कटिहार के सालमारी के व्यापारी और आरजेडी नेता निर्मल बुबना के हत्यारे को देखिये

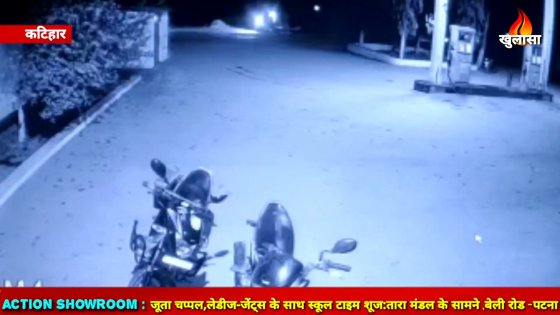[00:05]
इस सिसी टीवी में दिखने वाले ये तीन वही खुंखार हैं जिन्होंने बीती रात